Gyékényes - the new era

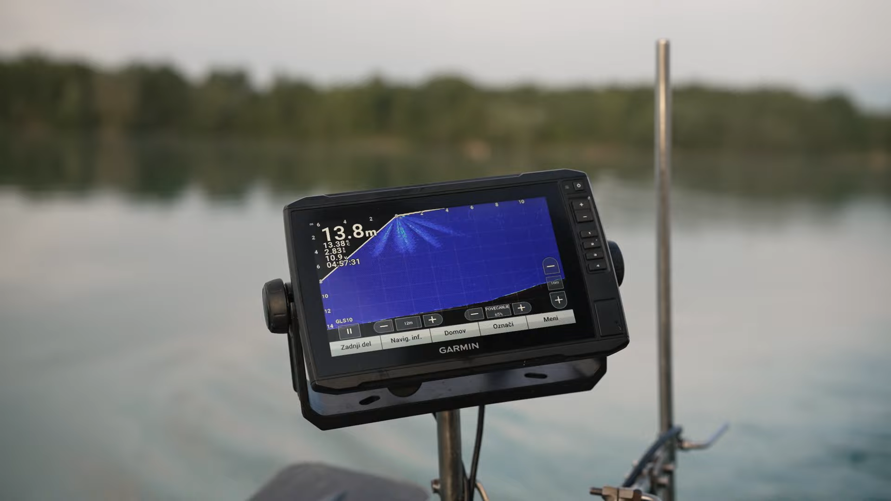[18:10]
On screen: depth 13.8 m
Sama struktura jezera je zelo razgibana. Najdemo tudi previse, ki se dvigujejo iz 15 metrov na 3 metre in so platoji oziroma previsi kar široki.